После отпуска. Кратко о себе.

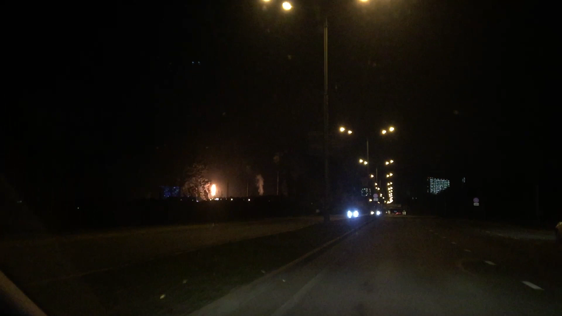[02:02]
А это уже следующий день. Я снова еду на работу в ночную смену. Уже выехала из города, подъезжаю к промзоне. И посмотрите, как ярко светит факел, который я вчера снимала. Он буквально освещает все вокруг.